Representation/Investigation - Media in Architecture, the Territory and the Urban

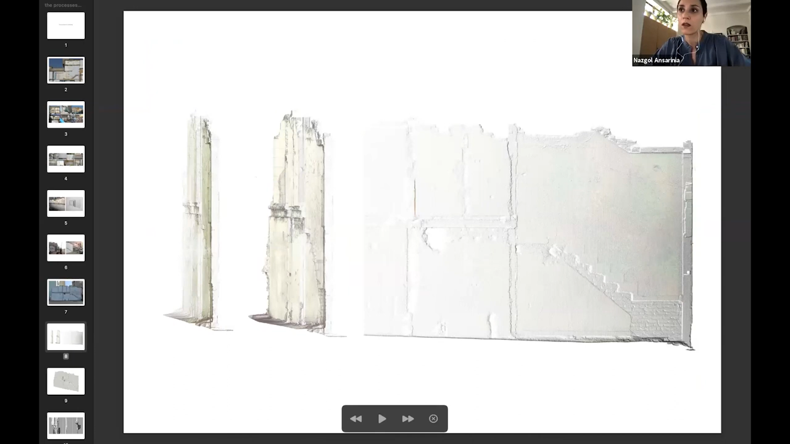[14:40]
and it was the thinnest representation of the surface of the wall and all the traces of the lived life. But the challenge was now to turn the points into a surface and to turn the surface into the thinnest layer possible. Based on the data